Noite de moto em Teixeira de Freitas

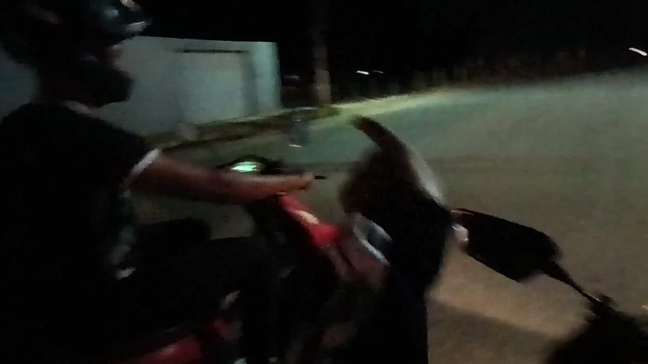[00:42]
Tem um buraco ali, você não vai me derrubar ali não, viu? Você chega pra lá que tem um buraco ali. Vê se minha carteira tá aqui.
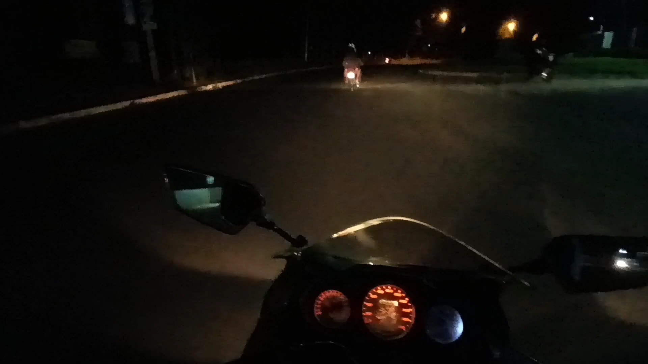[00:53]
Bora pegar esses caras, Mois. Bora. Gruda aí, Mo. Gruda aí, gruda aí. Ixi, é o buracão aí, ó. Bora, bora, bora pegar os caras, Mo. Bora. Segura, Mo. Segura. Primeira vez que Camila corre comigo desse jeito.
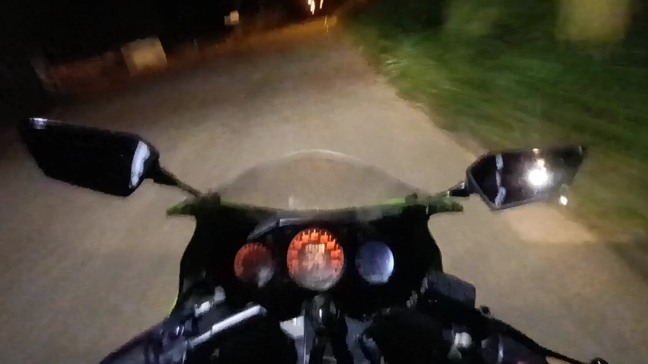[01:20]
Ela deve tá morrendo de medo ali atrás. Ela deve tá morrendo de medo ali atrás. Aqui tem gente. Ah, dá uma segurada aí porque tem gente, viu? Segura. Segura. Você nunca andou comigo? A Mozinha chegando aí, ó.